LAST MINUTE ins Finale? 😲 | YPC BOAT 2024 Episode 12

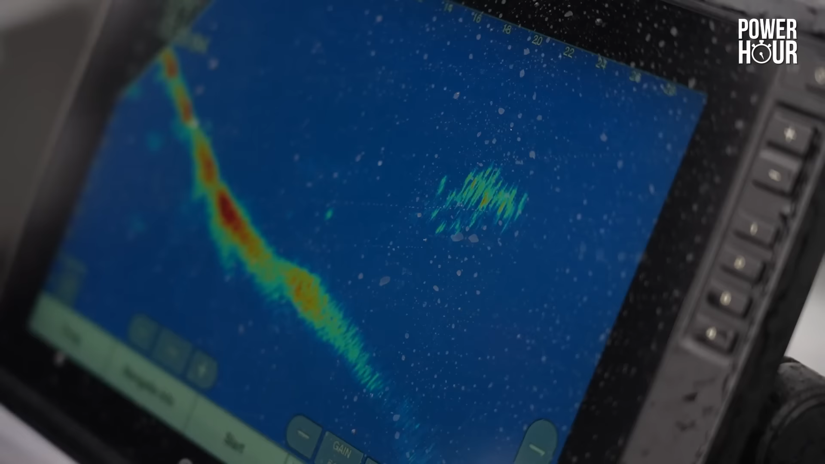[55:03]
But there's some fish on the bottom here. Ah, okay. Might be perch.
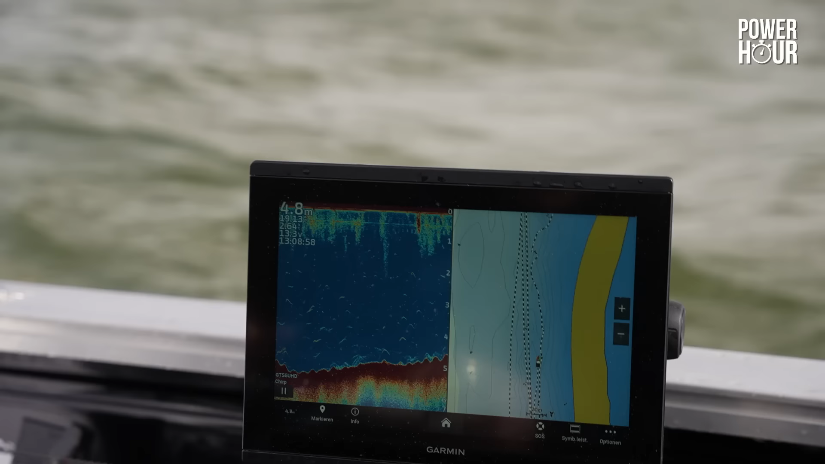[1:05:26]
Ja, also auf dem Sidescan kann man wunderbar erkennen, die Struktur. Hier drüben hatten wir gerade ein Steinfeld gehabt, Richtung Ufer.
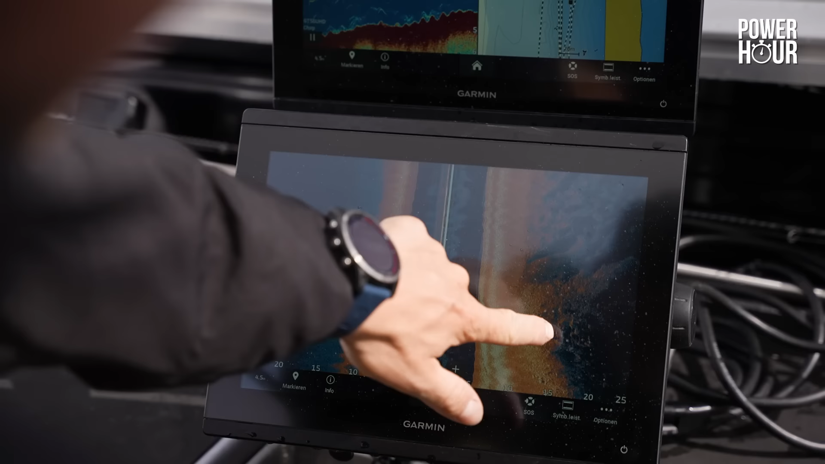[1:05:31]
Danach wieder eher so einen krautigen Bereich. Also wir halten uns direkt an der Kante auf, nur wenige Meter von der Kante entfernt.
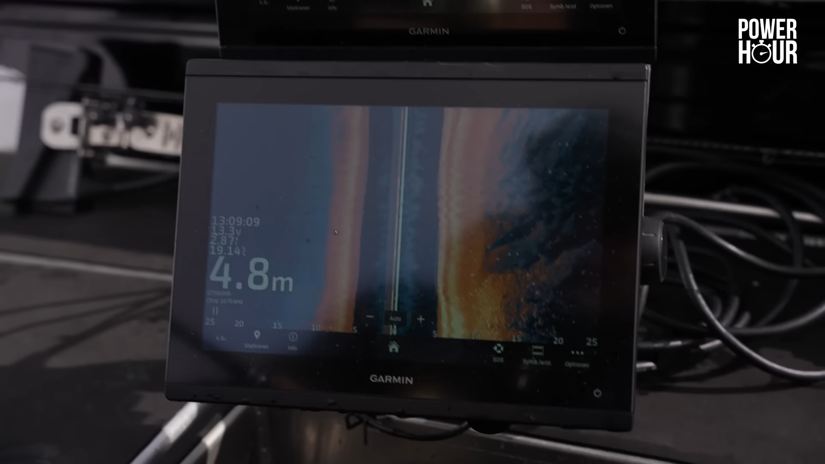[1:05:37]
On screen: depth 4.8 m
Aber leider habe ich noch keinen großen Fisch gesehen auf dem Sidescan. Ja, vielleicht kommt es noch.